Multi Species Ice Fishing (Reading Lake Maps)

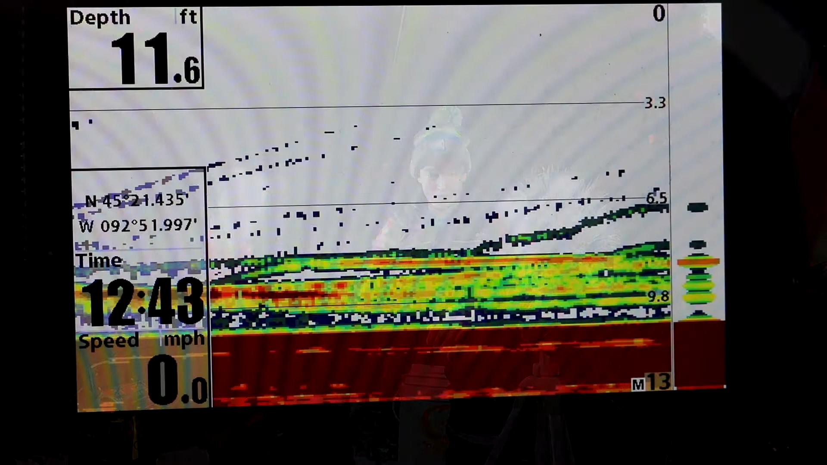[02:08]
On screen: depth 11.6 ft, speed 0.0 mph
You can see I'm gonna bring my jig way up above the school here.
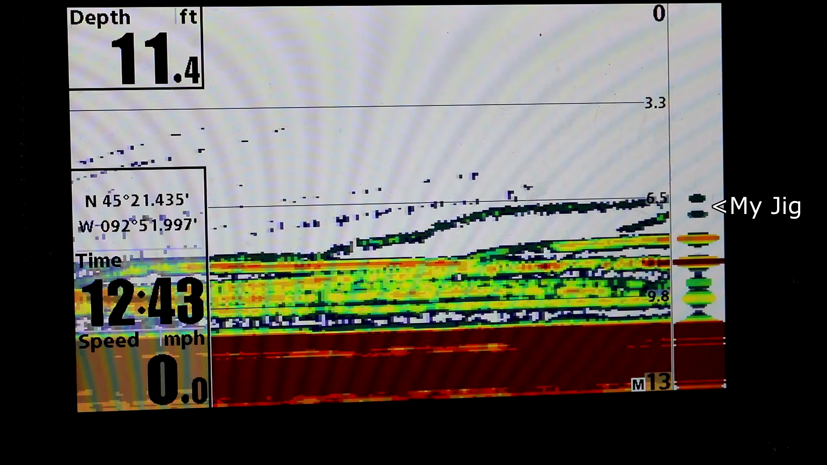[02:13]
On screen: depth 11.4 ft, speed 0.0 mph
You can see that already triggered this fish to come pretty fast. And just, he slacklined me.
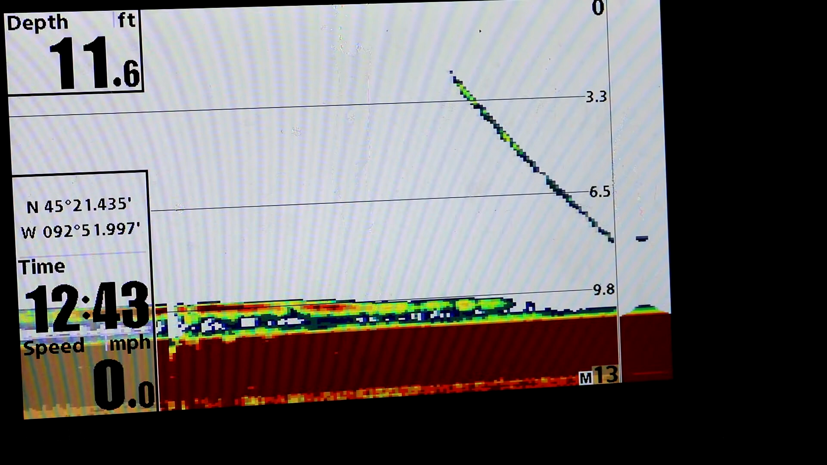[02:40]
On screen: depth 11.6 ft, speed 0.0 mph
So this is just the history of the graph. You can see this is my jig right here. That line that's flickering right there is actually a fish. That's just, you know, like a bubble or something floating up.
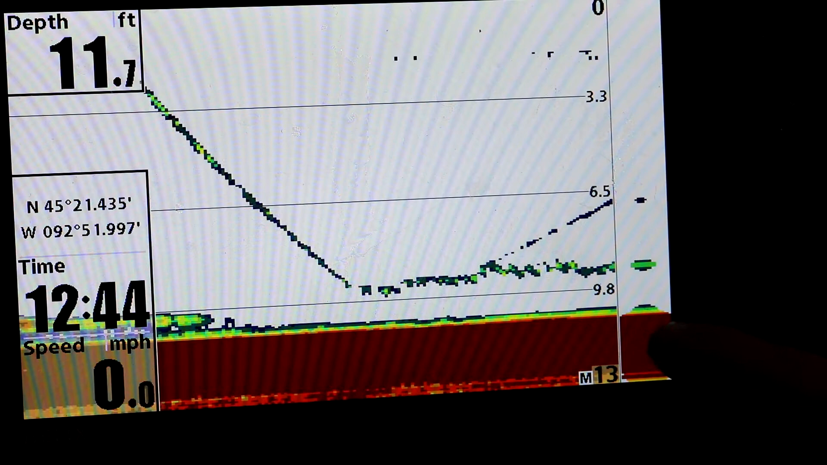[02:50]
On screen: depth 11.7 ft, speed 0.0 mph
So you can see how that's starting to move a little bit. So there's definitely movement that's down there. You can see if there wasn't a fish here, this would just be solid red.
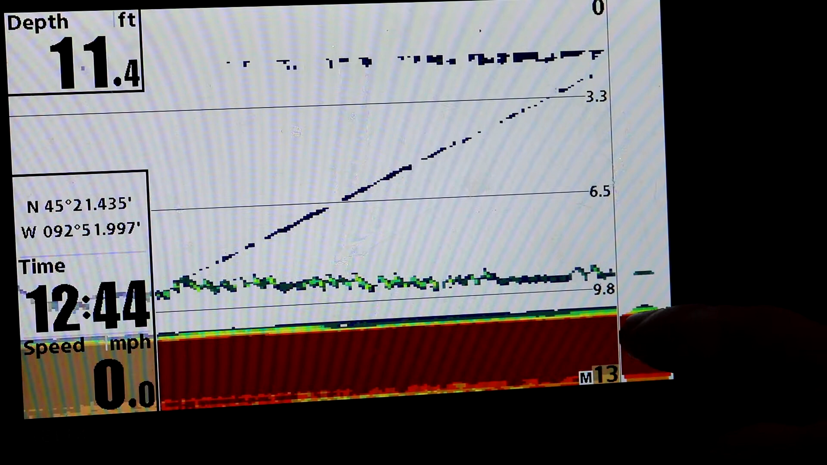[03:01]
On screen: depth 11.4 ft, speed 0.0 mph
You can see that little green mark, how it's starting to get lighter colored and move around a little bit. So you can see this mark just popped in. This is a fish. You can see how that bottom's starting to develop a little bit more too.
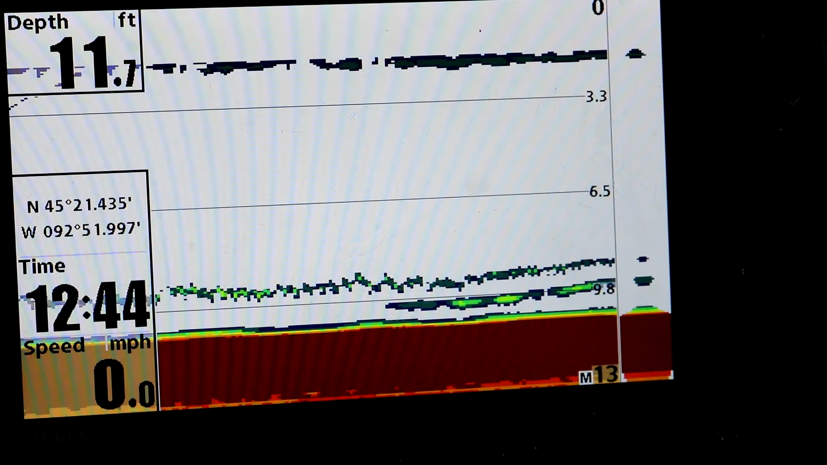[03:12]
On screen: depth 11.7 ft, speed 0.0 mph
So you can see how that mark is coming up towards my jig. And now he's level with my jig. And he's on. It was a little bit smaller.
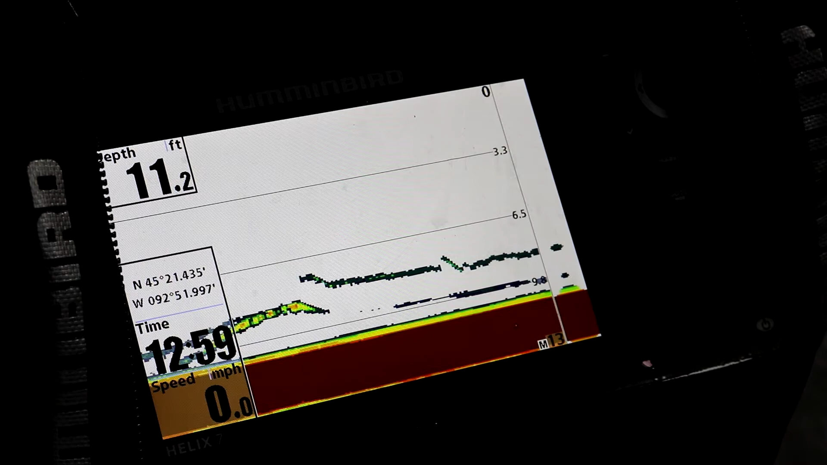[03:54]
On screen: depth 11.2 ft, speed 0.0 mph
That's very pike-like, where he's just kind of sitting on the edge.
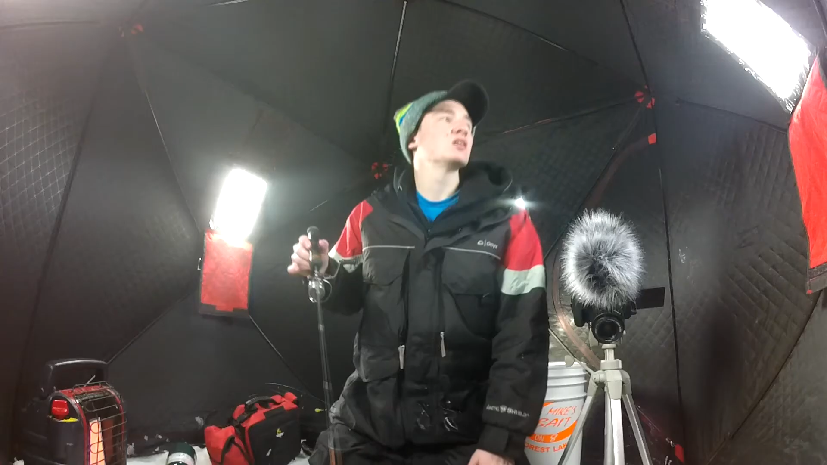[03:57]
Can my tip-up go off, please?
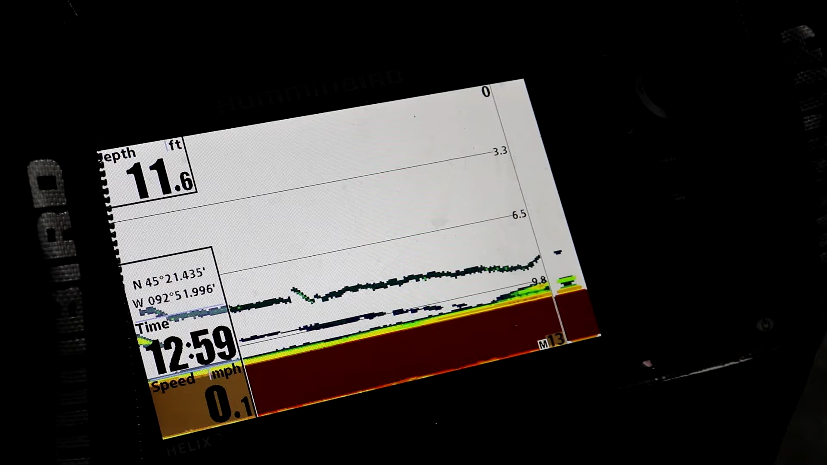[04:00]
On screen: depth 11.6 ft, speed 0.1 mph
That'd be sick. Here comes a fast one.
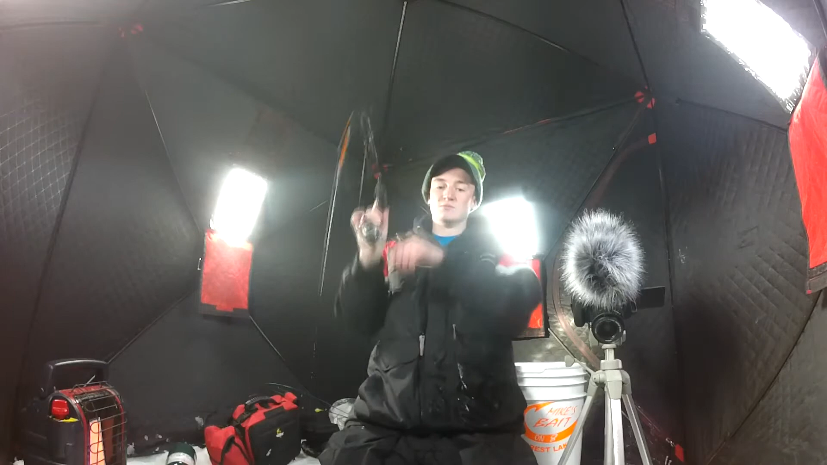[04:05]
It's just very aggressive.
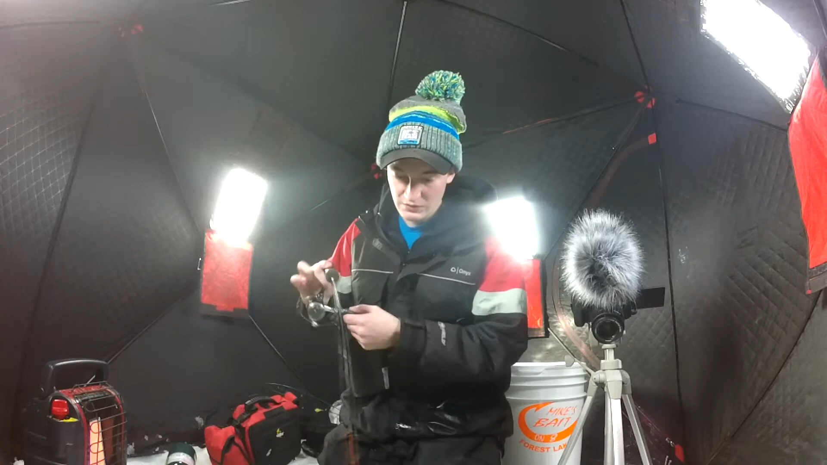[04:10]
Looks like another gill. Definitely not a giant. I want something gigantic, you know what I'm saying? Look at that mark. You see that?
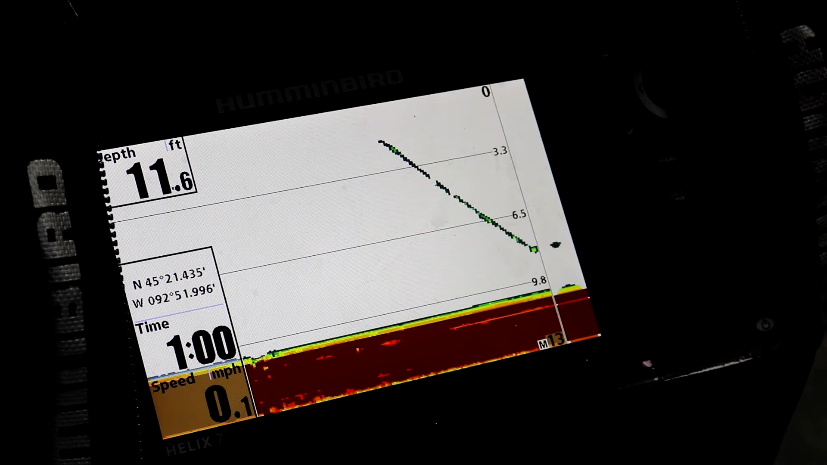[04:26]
On screen: depth 11.6 ft, speed 0.1 mph
That is a big fish, or it's just about four fish stacked on top of each other. Either way, that is a very, very developed mark.